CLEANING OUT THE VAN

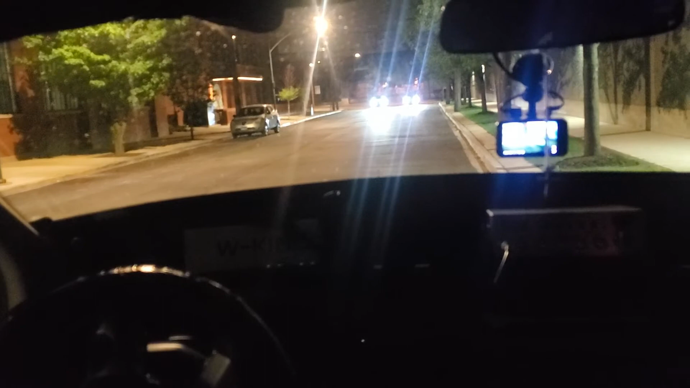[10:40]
There they are. There's like a green one and a black one. Oh, there they go. There they go. Don't hit my van, no motherfucker.